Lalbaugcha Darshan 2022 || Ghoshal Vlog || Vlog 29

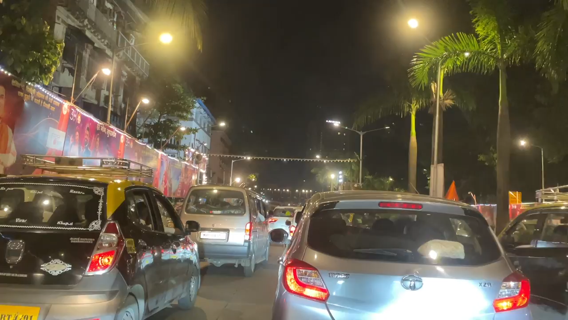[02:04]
1:30 बजे रात के और ट्रैफिक देखिए, ट्रैफिक नहीं है, गणपति देखने आए हैं लोग। पेट में कैसे लग रहा है?